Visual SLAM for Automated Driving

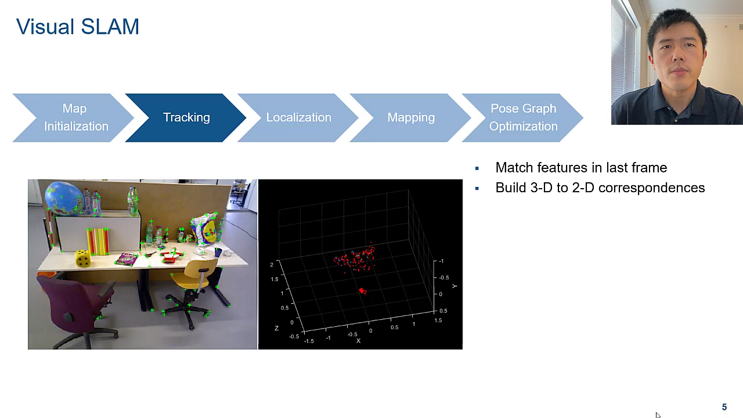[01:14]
Here, the red points are the tracked map points in the current frame. Then in the localization stage,
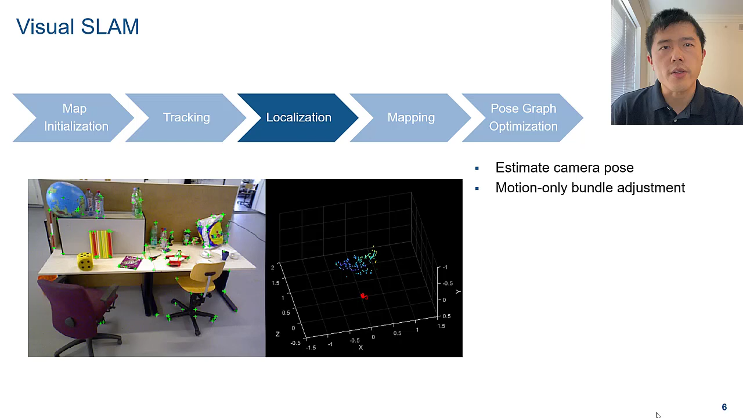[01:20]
you can use the 3D to 2D correspondence to estimate the camera pose in the world coordinates. To refine the estimation, use motion-only boundary adjustment. While localizing the camera, you can map the environment simultaneously. This is done by using triangulation to create new 3D world points.
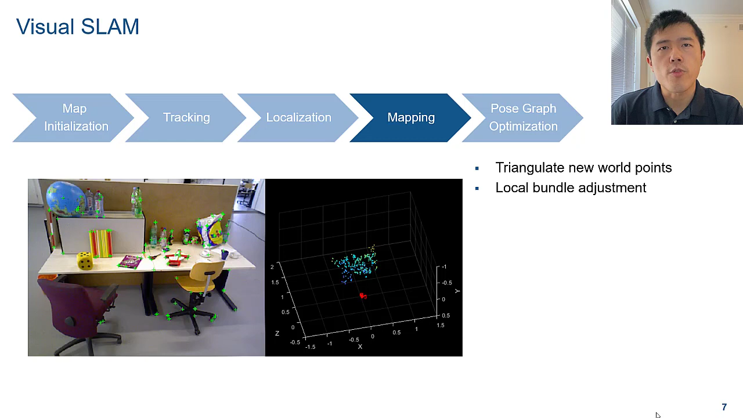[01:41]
Same as before, you can use boundary adjustment to refine the map. Now repeat the process for each frame until you get a map of the environment and the pose graph of camera views.
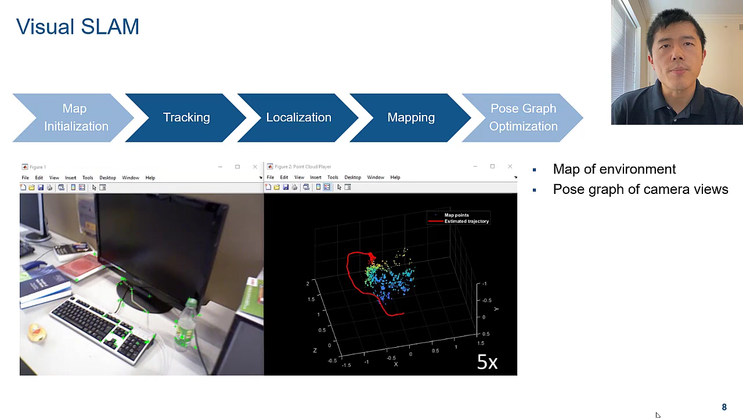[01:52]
The Visual SLAM pipeline terminates when loop closure is detected. That is, the camera returns to a place that has been visited before.
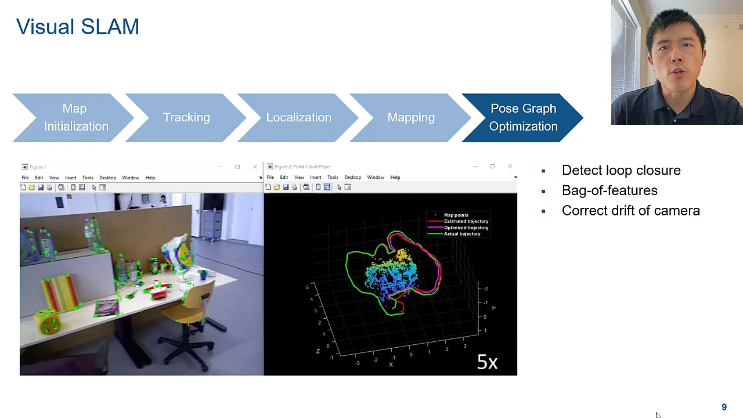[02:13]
Once we find the loop closure using the backward features approach, we can optimize the pose graph to get a camera trajectory trajectory that is more close to the ground truth. Now let's see how Visual SLAM can be used in automated driving.
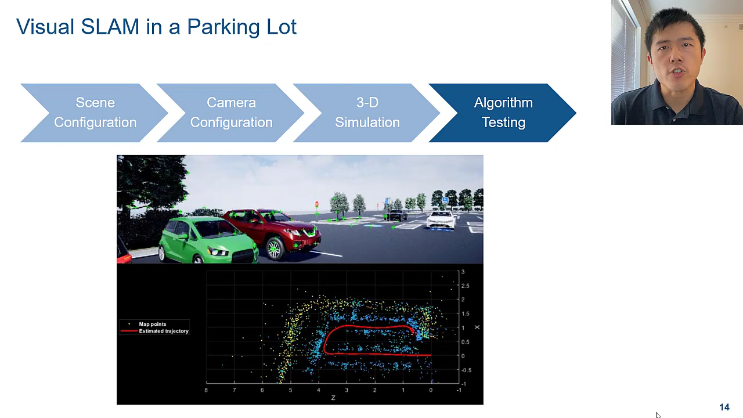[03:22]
The lower figure displays the reconstructed parking lots and the estimated camera trajectory.